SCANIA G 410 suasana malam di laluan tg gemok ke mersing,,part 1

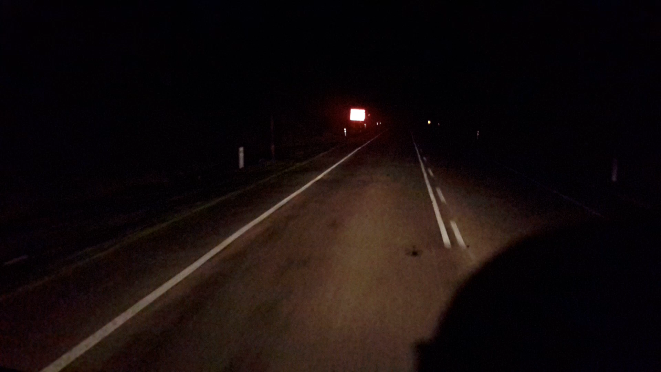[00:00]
kembali bersiaran lagi ya. Selamat datang ke channel Zaidi Black. Hari ini kita buat pengamaran malam kan. Pengamaran malam dengan lori Scania G410 bergerak dari tempat parking Tanjung Gemok dan melepasi sepadan Pahang Johor.